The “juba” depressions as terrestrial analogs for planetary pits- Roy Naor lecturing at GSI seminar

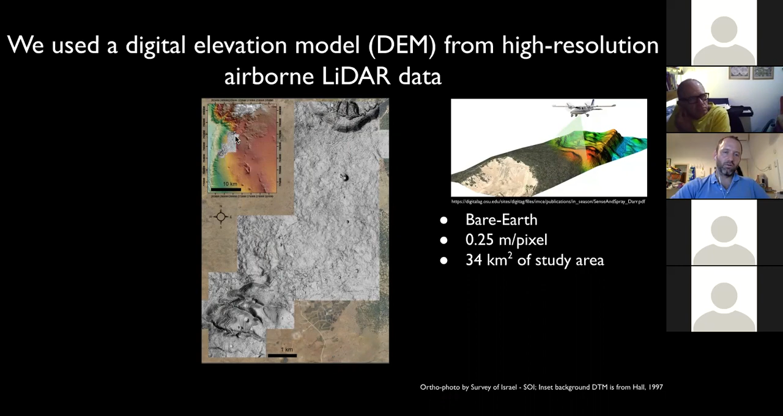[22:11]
הרזולוציה היא 25 סנטימטר לפיקסל, רזולוציה מדהימה, כי עשינו 34 קילומטר רגוע מפני השטח, ככה זה נראה. אתם יכולים לראות פה את ה-hill-shade של אותו DTM, ואיפה הוא יושב, על ה-hill-shade של ה-DTM של מודל הגוואים, סליחה, של הול, מ-97. וכשמסתכלים מקרוב, הנה ג'ו בצחך, אז על זה אני מדבר כשאני אומר פני השטח, DEM או DTM, מודל הגוואים של פני השטח, ללא העצים, לעומת עבודות עם רחפן,
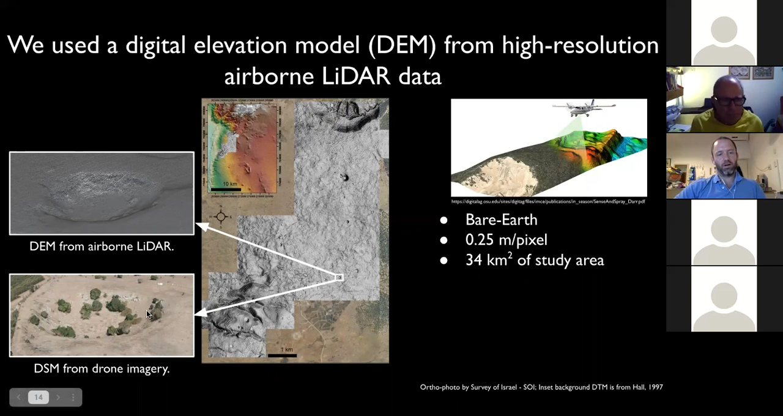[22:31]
שבהם אנחנו כן רואים את העצים, את ה-DSM, את ה-Surface, ולא את ה-Elevation עצמו. אז נתחיל מעבודת המיפוי.